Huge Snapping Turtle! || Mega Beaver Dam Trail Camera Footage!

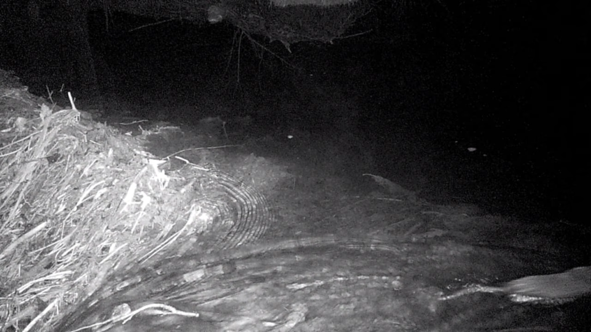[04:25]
Oh, that ain't a beaver. I think that must have been a musk rat. Yeah, look at the tail, you guys. Yeah, that was a musk rat. I learned that from y'all. With the ducks on the scene again.
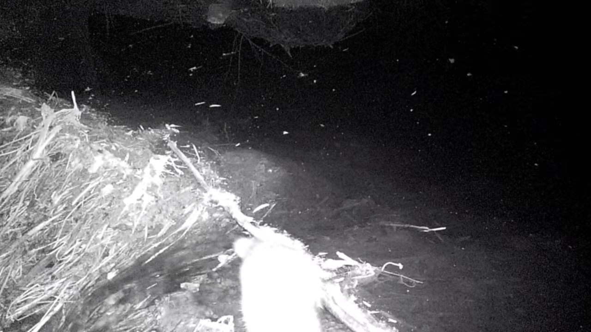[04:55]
And we have a raccoon there. Look like the raccoon is going back across. Hey, what's that swimming in the water there? Is that a tadpole or a fish? What in the world?
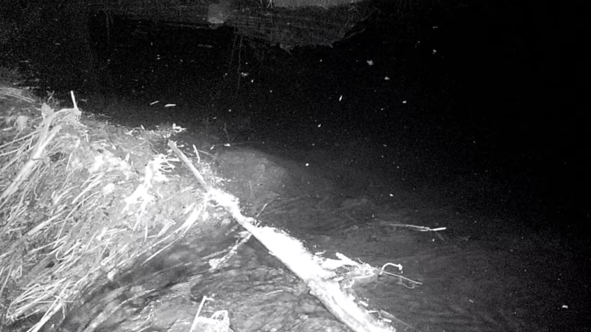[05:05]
Got some steam or mist or fog rising there, whichever you want to call it. I always forget what it is exactly. Poof. And out of the smoke, now I'm calling it smoke. I know it's not smoke. Out of the smoke comes the beaver.
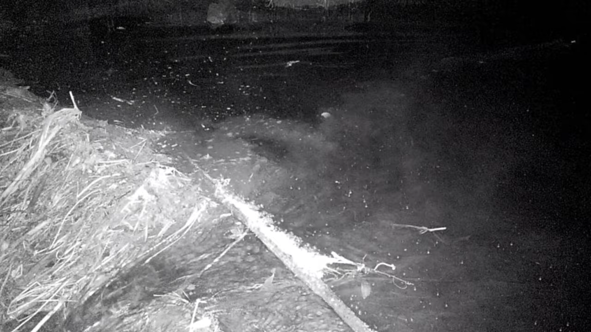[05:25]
Hey, what was that? Rewind that. Oh, that's an otter, you guys. Not a musk rat, not a beaver, but an otter.
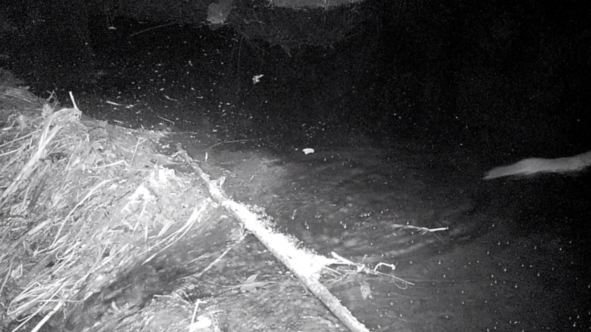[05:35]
But we got all kind of critters coming through here. Hey there, Mr. Squirrel. You're a quick one, huh?
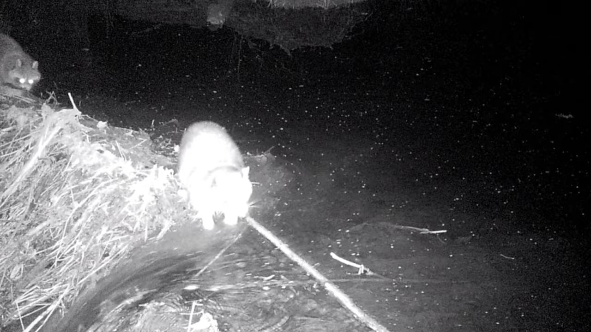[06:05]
Guess it's time for the raccoons to do their thing, huh? They're out there feeling around. Feeling what they can feel. Uh-oh, who y'all running from? Wait a minute now.
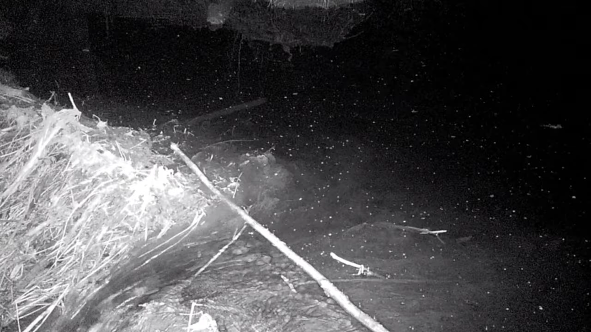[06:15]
Or were y'all just playing around? Hey, well, look at there, you guys.
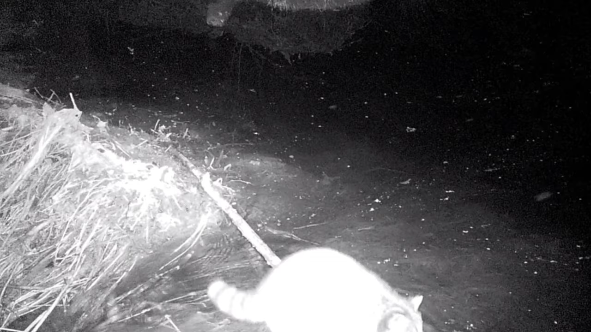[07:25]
Anyway, we're back to the trail camera footage here. Got the raccoon again. Feeling around for something to eat. Some tea. Some tea. Some tea.
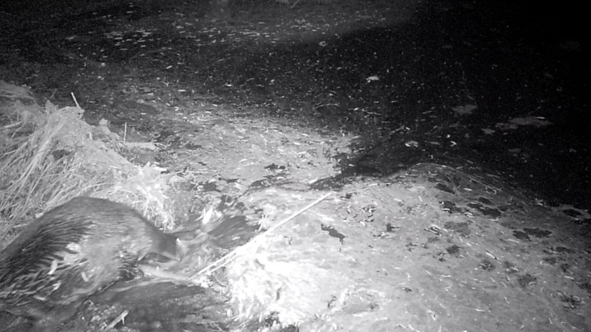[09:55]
Whatever it is, it has build up pretty thick.
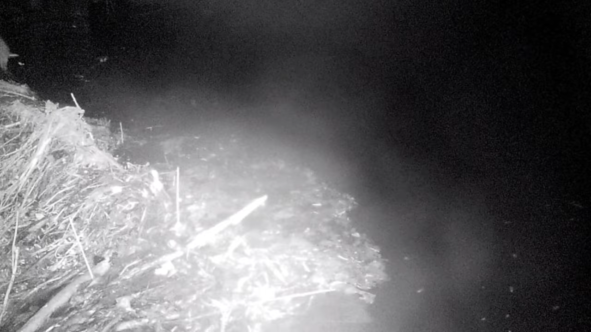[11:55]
Oh, got something sticking up there in the rebuild. My, my. Did the trail camera get tilted down or did the beavers build so much the water level and everything has gotten closer to the trail camera? And look at the fish swimming around back there.
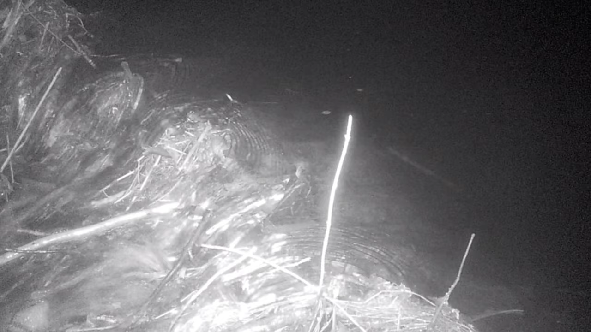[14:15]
Well, I guess I just spoke it up, huh? Because that, sure enough, got washed out. That water's flowing on through there. I guess we had got some rain and the dam hadn't been established well enough and it flushed it right on out. Can't see much of anything there. Or here either. And I think the spider is to blame for some of this because that looks like web dangling, you guys.